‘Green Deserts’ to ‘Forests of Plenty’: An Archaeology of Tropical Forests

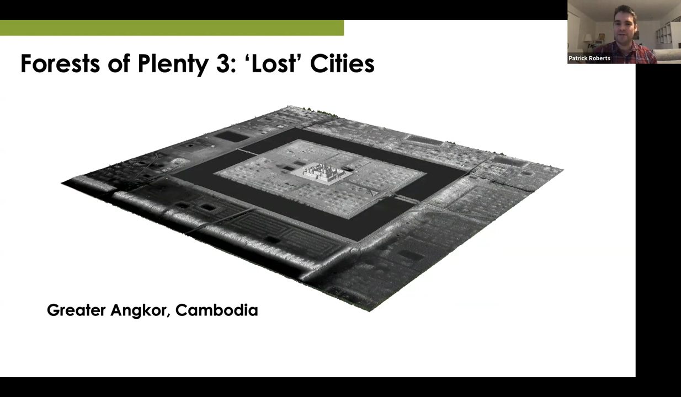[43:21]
This is a vast urban landscape. And the more that we've used LIDAR, the more there's been survey, the more it's clear that you don't just have monumental stone areas, but you actually have areas that have been occupied across vast scenarios, the greatest, in fact, pre-industrial cities in the world. So this is Greater Angkor after being mapped, not only by LIDAR,